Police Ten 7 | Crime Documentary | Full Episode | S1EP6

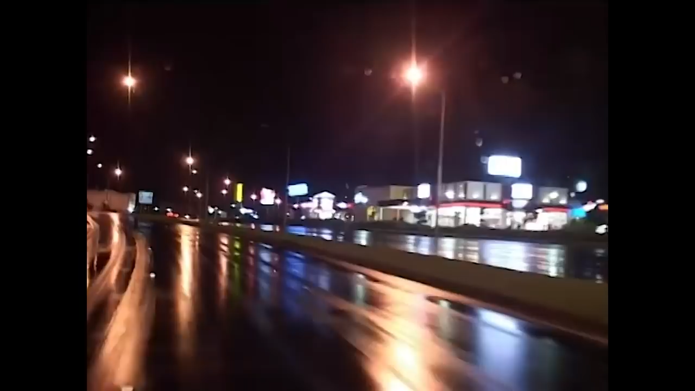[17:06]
Constable Matt Knowlesley and Rachel Dolleghy are driving the support vehicle for the South Auckland Team Policing Unit.
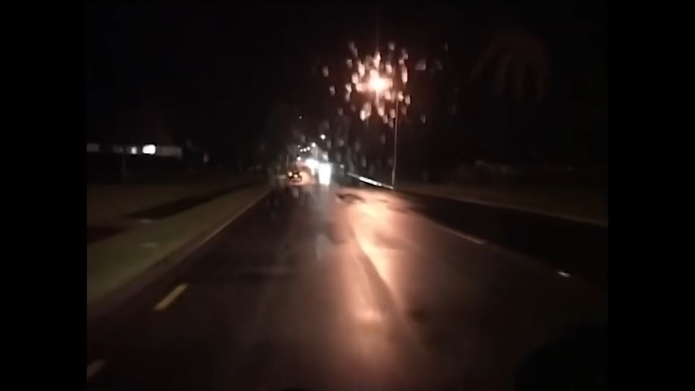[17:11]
Hey, QAQ, we'll get you a letter soon if you want to meet us somewhere. We're just coming down the main drag now. They've just been called to a teenage party that's got out of control in Howick.